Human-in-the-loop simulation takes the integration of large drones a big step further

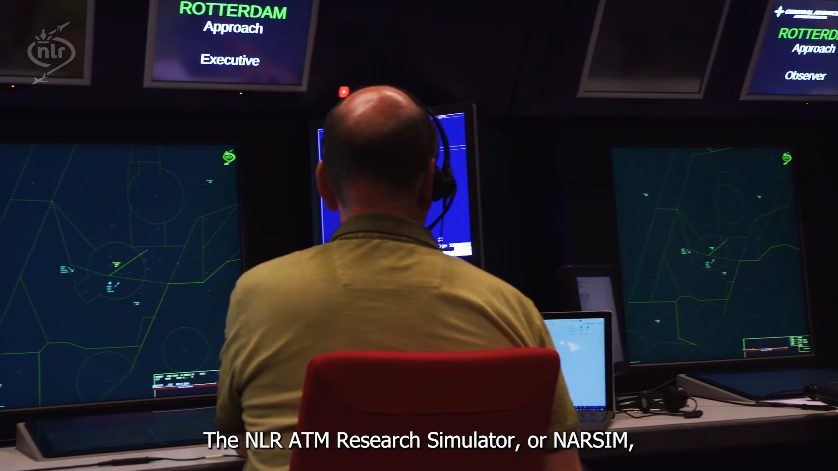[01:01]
The NLR ATM Research Simulator, or NARSIM,
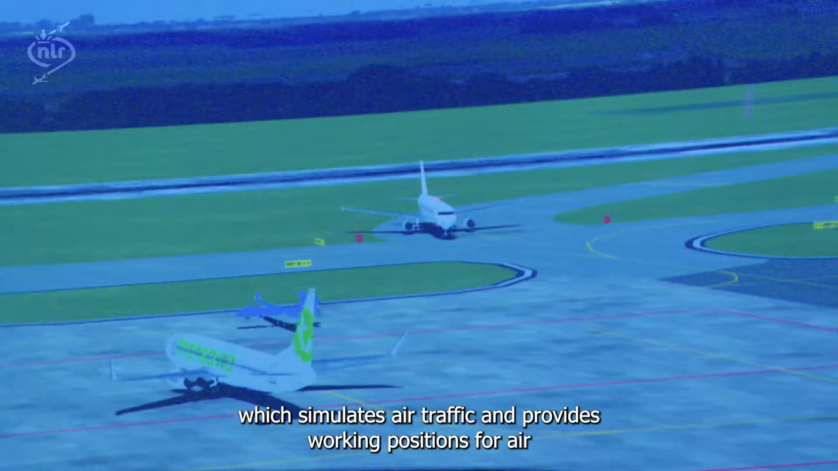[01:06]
which simulates air traffic and provides working positions for air traffic controllers and pilots,
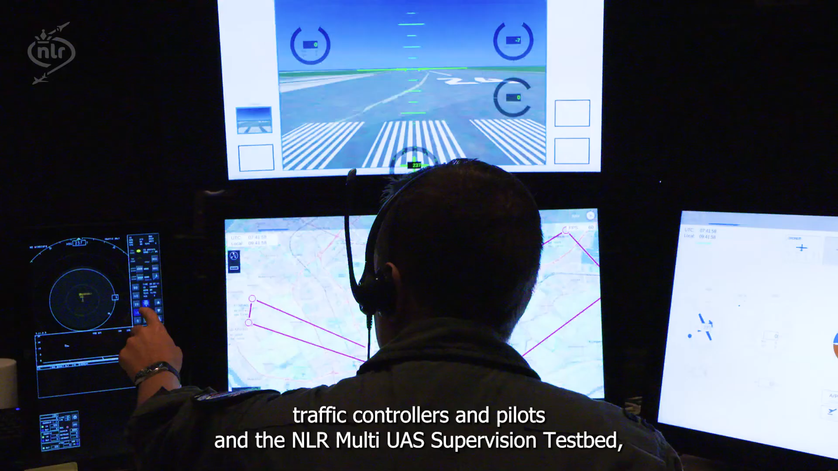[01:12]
and the NLR Multi-UAS Supervision Testbed, or MUST, which functions as the RPAS simulator.
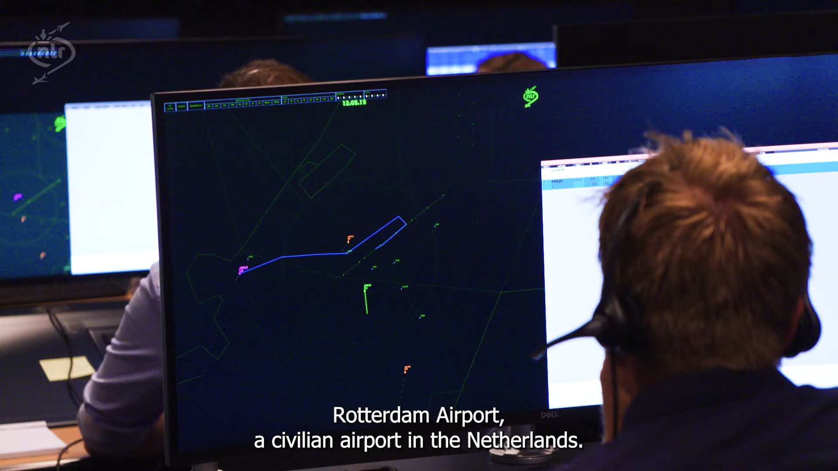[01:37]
a civilian airport in the Netherlands.
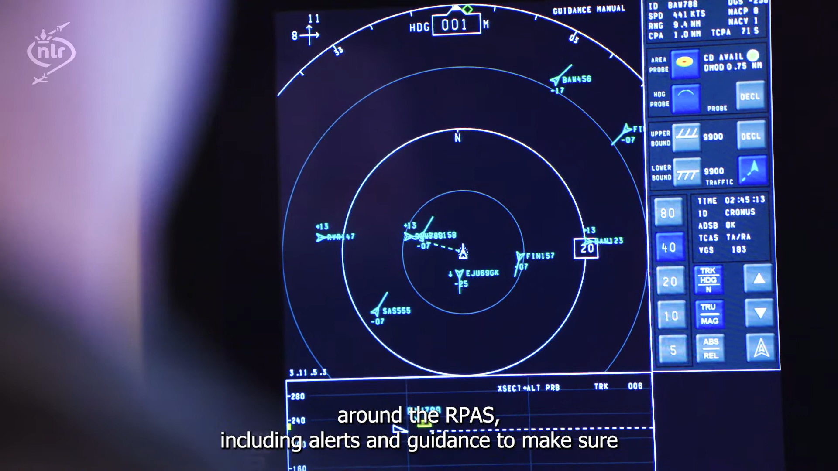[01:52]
including alerts and guidance to make sure that the RPAS remains at a safe distance from surrounding aircraft and avoids collisions in critical situations.
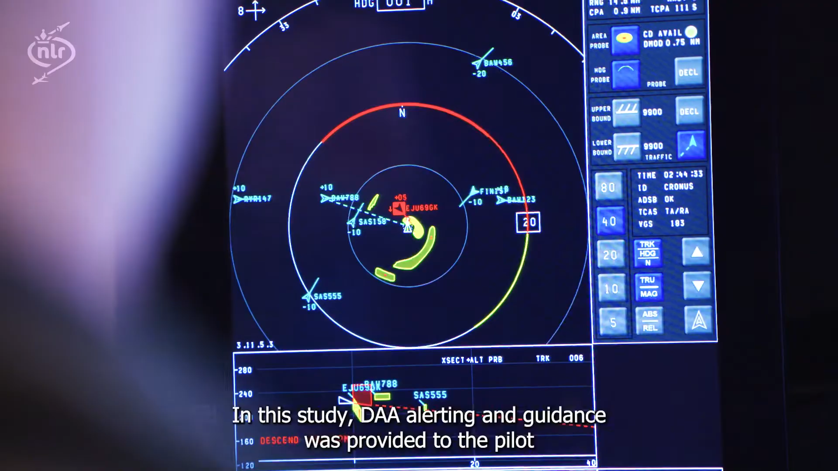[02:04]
pilot using the General Atomics Conflict Prediction Display System .